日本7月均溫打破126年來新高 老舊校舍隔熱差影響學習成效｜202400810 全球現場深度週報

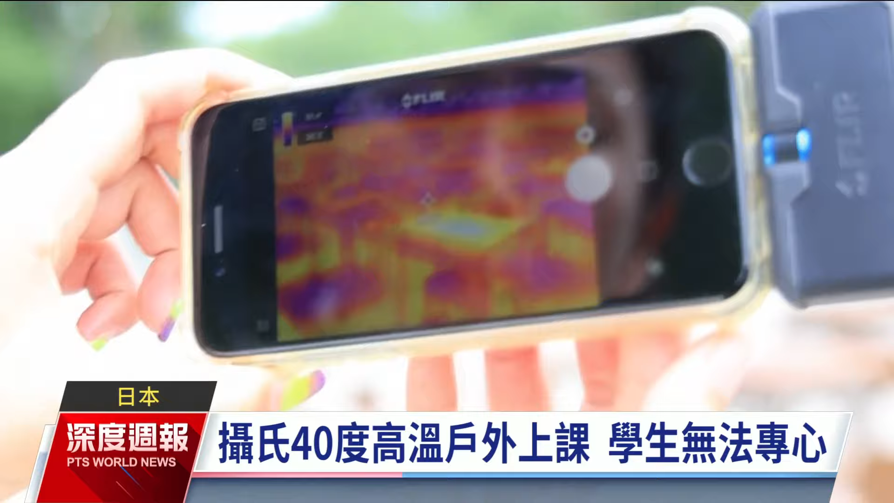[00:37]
红外线热影响仪显示目前为涉事40.6度